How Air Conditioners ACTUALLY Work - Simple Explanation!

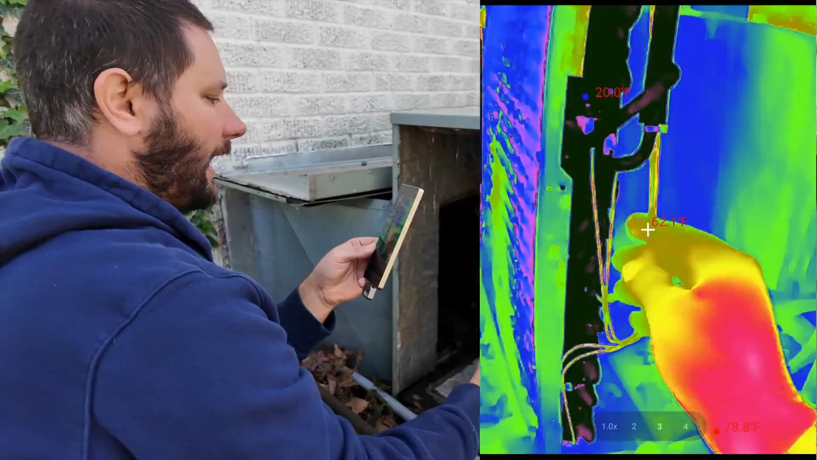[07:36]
On screen: max 78.8°F
a liquid take a look at this coil 35 38
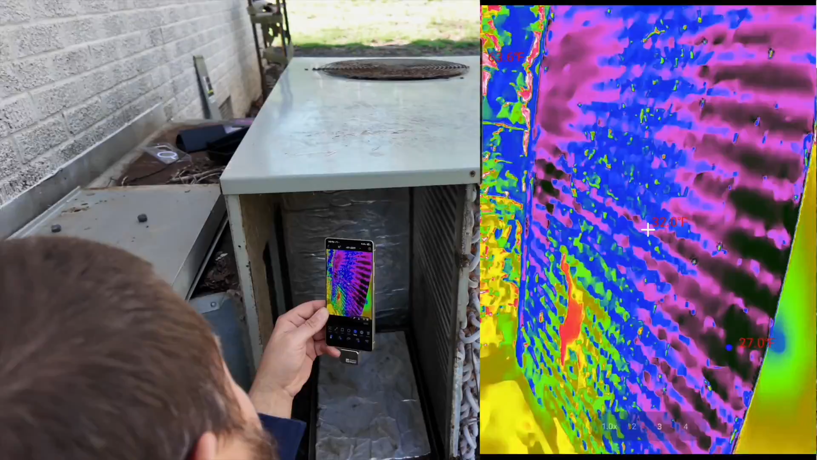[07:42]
so we got 80 degree vapor going in over there and then you know we've got what 50 degree liquid going into here.
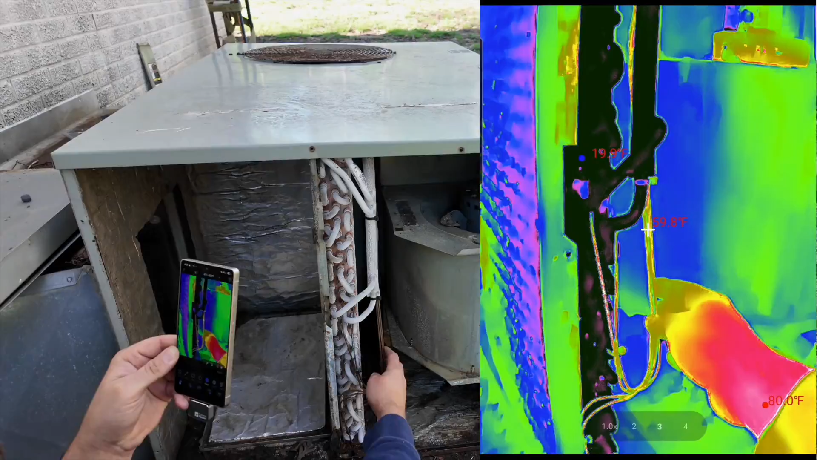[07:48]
What happens is the air from inside is usually
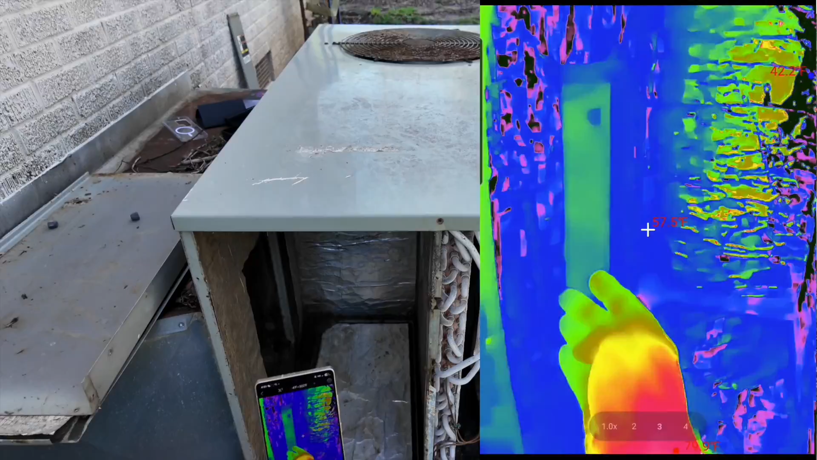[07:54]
warmer than the temperature of this coil and then the temperature of that air that heat is absorbed from that air.